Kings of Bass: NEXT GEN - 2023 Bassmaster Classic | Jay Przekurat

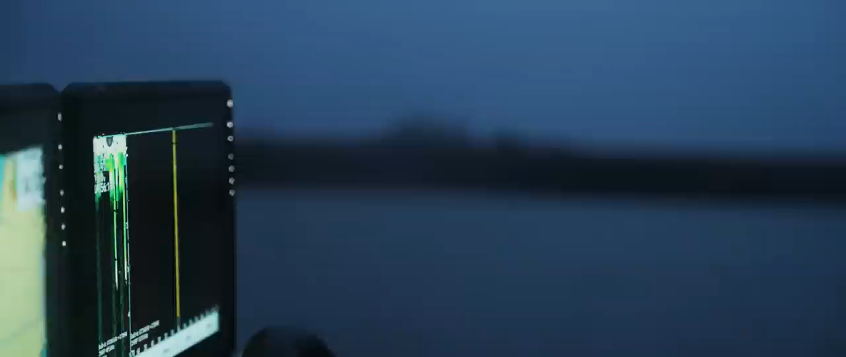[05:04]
want to see if it looks similar to some of the stuff we have back home I mean so far I'm seeing a decent amount of rock we'll see if we can find